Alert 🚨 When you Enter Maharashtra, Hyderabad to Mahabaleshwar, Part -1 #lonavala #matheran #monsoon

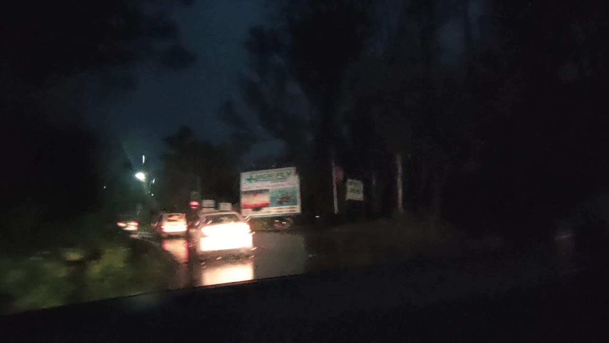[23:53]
టైం 7:25, చీకటి పడ్డది ఆల్మోస్ట్గా. ఇంకా 15 కిలోమీటర్స్ వరకు ఉంది.
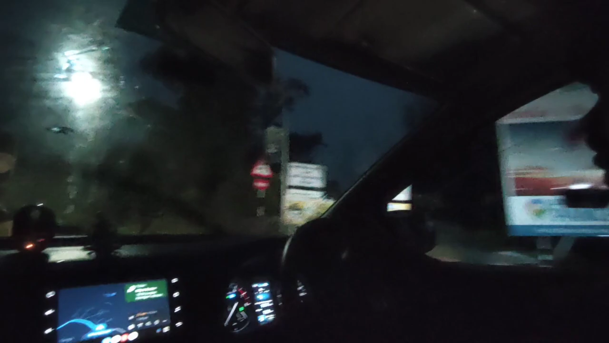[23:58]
ఏది మహాబలేశ్వరం వరకు, మ్యాప్రో గార్డెన్ వరకు ఏమో 10 కిలోమీటర్స్.
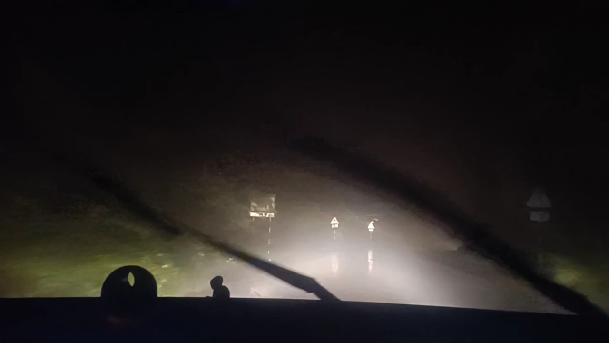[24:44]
ఇక ఇప్పుడు ఏం కనబడలేదు మళ్ళీ. ఇది ఎటు పోవాలరా నాకు ఏం తెలియదు సార్. అంటే మన రైట్ లెఫ్ట్ లెఫ్ట్ సార్ ఏంటి అన్నా టైర్లు